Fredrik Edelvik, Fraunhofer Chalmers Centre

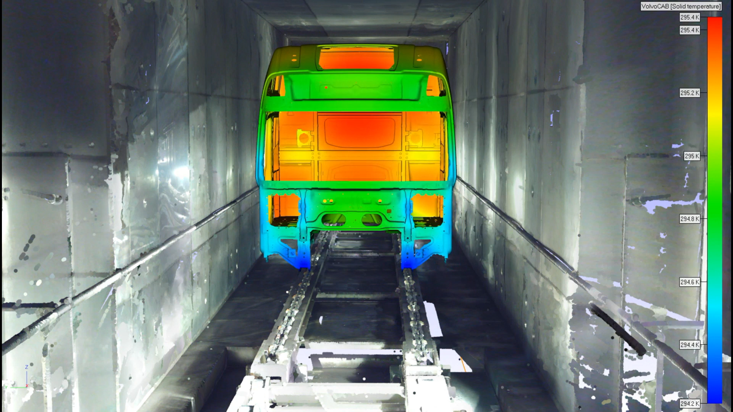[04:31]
in in Umeå so here you can see we have scanned we have scanned the
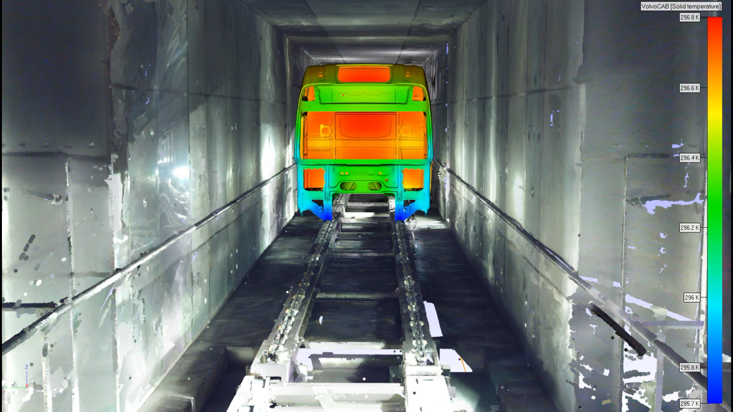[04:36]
oven and and the colors here indicate how the how the temperature gradually
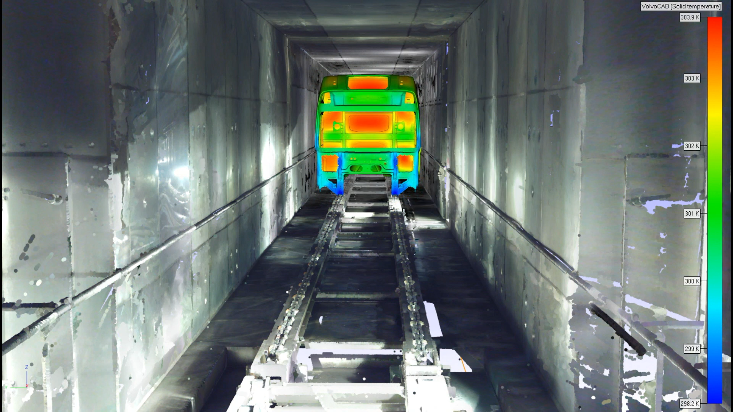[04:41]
increase as the as the truck cab in this case travel through the oven so blue means slightly lower temperature so you can clearly see here some of the where you have like